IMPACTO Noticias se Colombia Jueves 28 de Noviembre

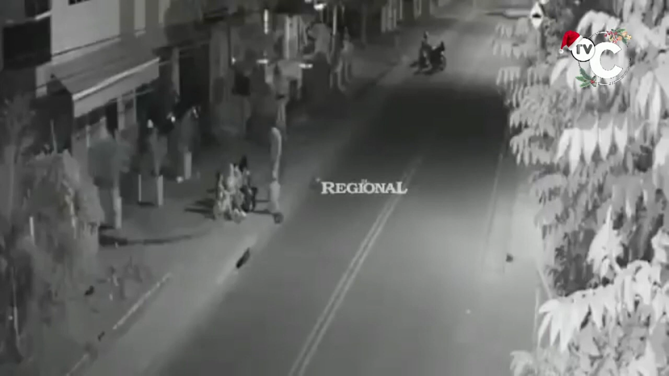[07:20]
En San Gil. ¿Cómo ven esta pelea en el sector de la rumba al lado de las universidades? En donde, según la ley de ordenamiento territorial, no pueden haber discotecas. En donde una muchacha en ergúmela y borracha le pegó a otro tipo que estaba borracho.
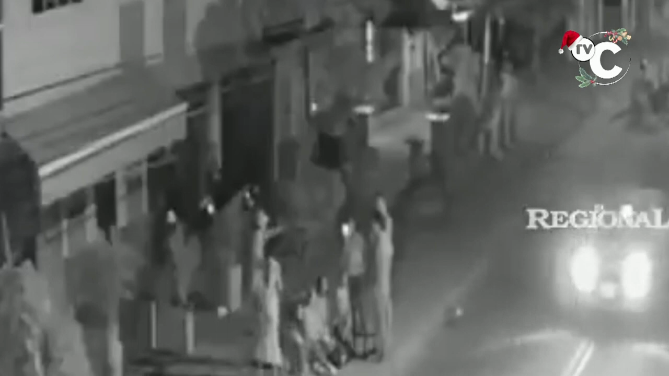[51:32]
Entonces el otro se para y empiezan a golpearse y se van a los puños, y vea, y ahí no es cuento. Se empieza la pelea todo, exaltado por las drogas, exaltado por el alcohol, en esa zona de tolerancia de San Gil, que es el sector de las universidades, es un sector residencial, y la gente está mamada, porque a pesar de que le dicen al alcalde Ariel Rojas, el alcalde no quiere prestarle atención a la gente. Según la ley del plan de ordenamiento territorial, dice mi amigo Freddy Gómez, del periódico El Regional, en estos bares está una zona residencial y universitaria.